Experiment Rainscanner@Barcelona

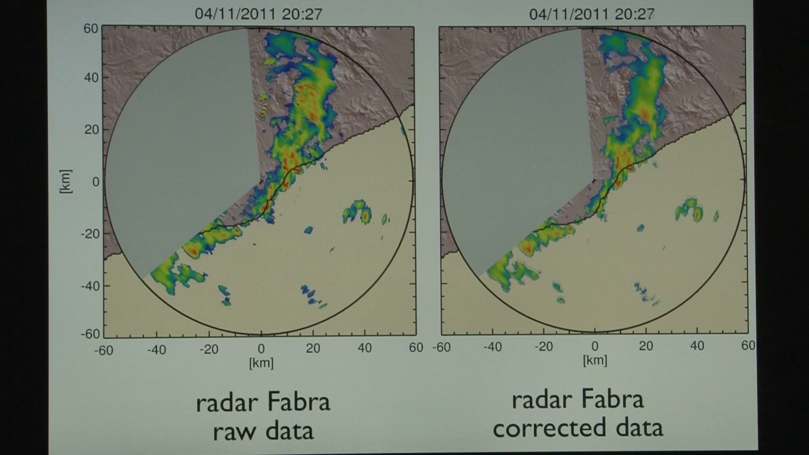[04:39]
This processing includes an improved algorithm to identify and substitute the effects of non-meteorological